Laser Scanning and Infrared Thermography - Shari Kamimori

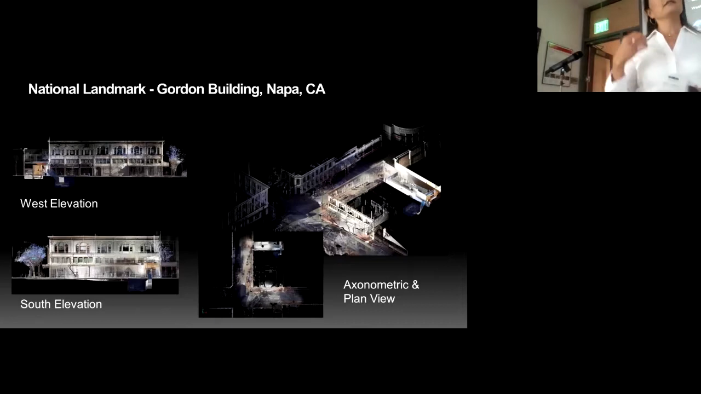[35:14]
Back to the last image. Is that with or without the, that's color laser scanning? No. The laser scanner doesn't scan in color. When you see a color image like this, it's the photographs,
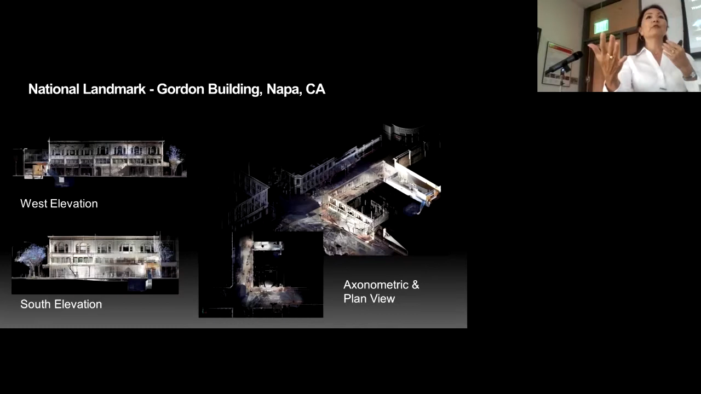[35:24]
it's the color photography that is mapped onto the scan point cloud. And that's what this is.
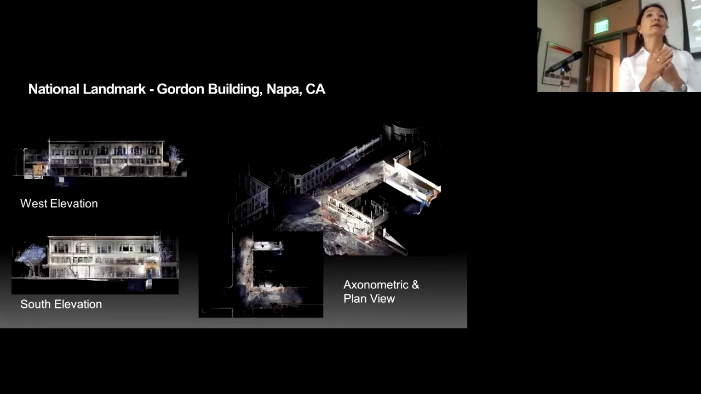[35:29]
And that's what you're looking at here. Thank you. Right. So from the
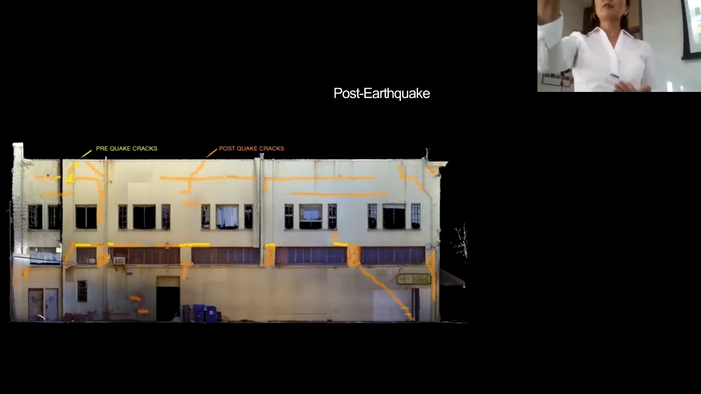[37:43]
So there, I mean, there's certain, we're looking at it as a from a conservation standpoint, monitoring, for example. From a structural standpoint, what happened to the building and why was it damaged,
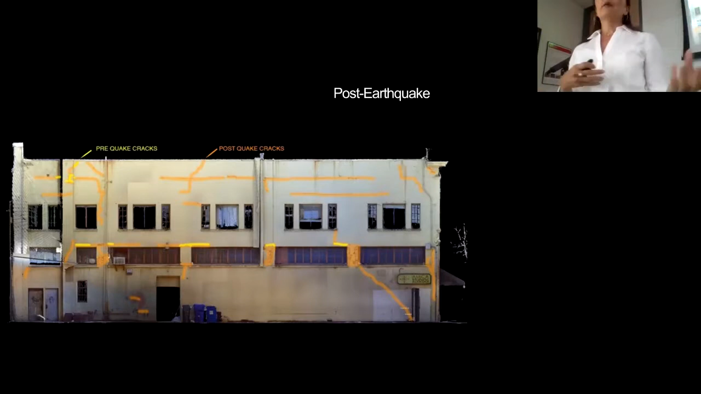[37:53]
and what we could look at this and we can interpret it and say, well, where was the majority of this cracking happening? Well, this is the roof level.
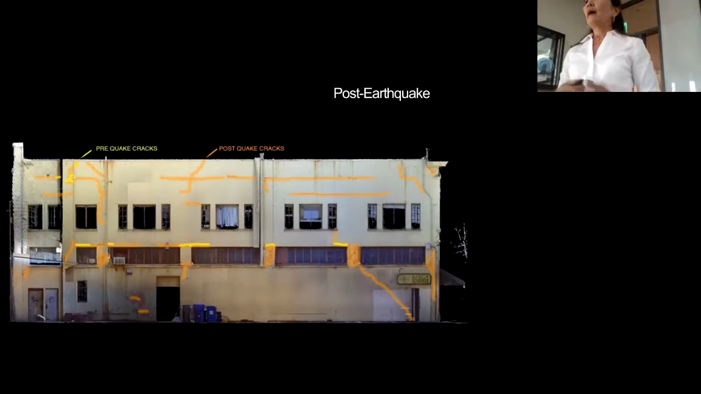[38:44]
we just provided him with all of this data. We said this is what our findings, and this is what we see, and however you can use that data to help you with your analysis, we will provide. So this was just a case study.
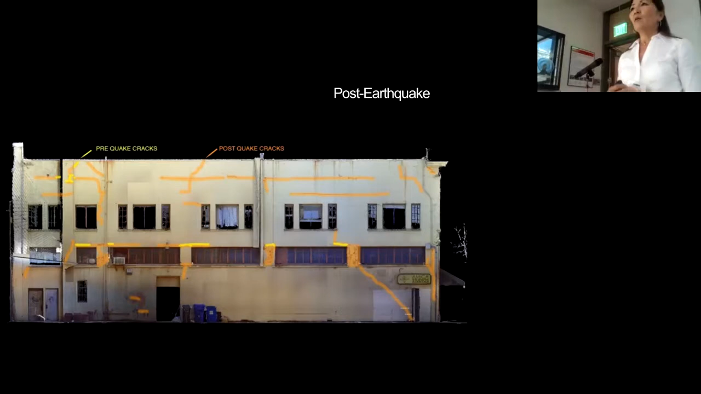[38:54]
What can we see? What can we learn from the movement of the building? Overlaying the before and after scan data resulted in sort of this, the white areas were the new scan, and the colored areas were the old scan. So, you can kind of see the diagonal running in this direction,
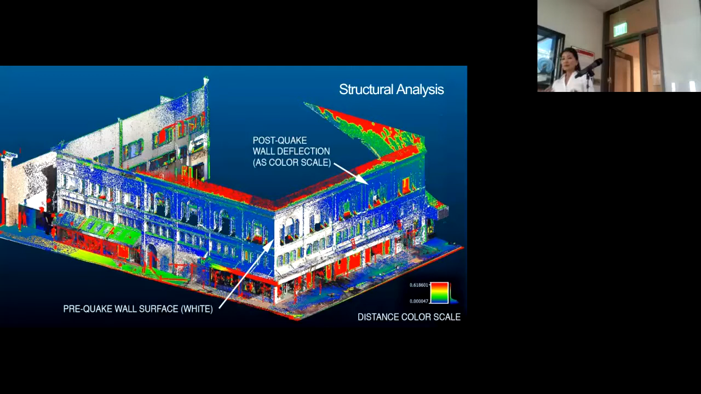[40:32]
When you can geo-reference the data, the information, and you can do that in several ways. You can survey in points. You can use geometry. In this case, we use the geometry. So when you go back and you rescan and you overlay the data, it's finding common geometry.
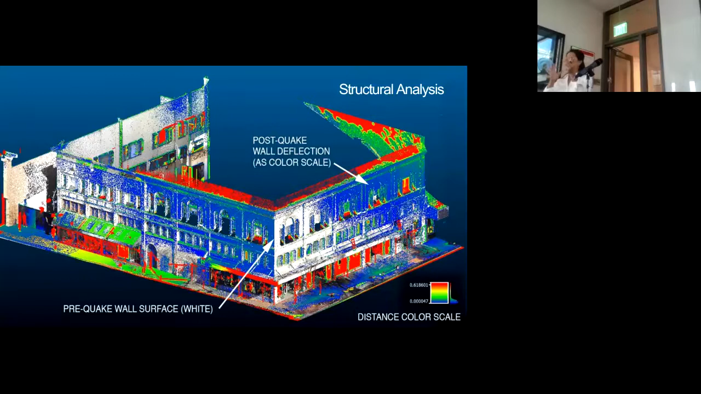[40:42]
So you're indexing off of the building itself. The building itself may have moved after. Right. Well, it did, obviously. Yeah. And that, the base. And that's what you're looking at. Yeah. So, in this case, you're using we used it. You're asking about the software. So yes, the software does automatically find fits them together,
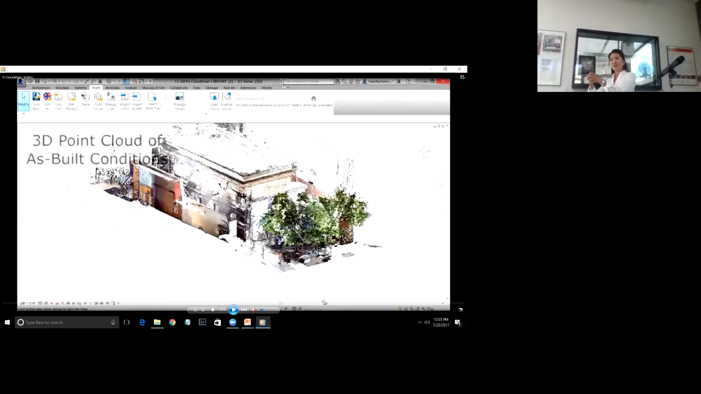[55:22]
What we do is we move, not while it's scanning, and then we place it strategically in different positions to capture the data, and then that data is registered together. Yeah. Mobile scanning is a device, and it uses different technology that you can basically, it doesn't matter. You can walk around. We have handheld scanners, mobile scanners that you can just wave it around, and it will capture the data. Of a room or wherever you're at. Is that kind of like satellite tracking where you need two or three devices to cross check each other and then you've got redundancy?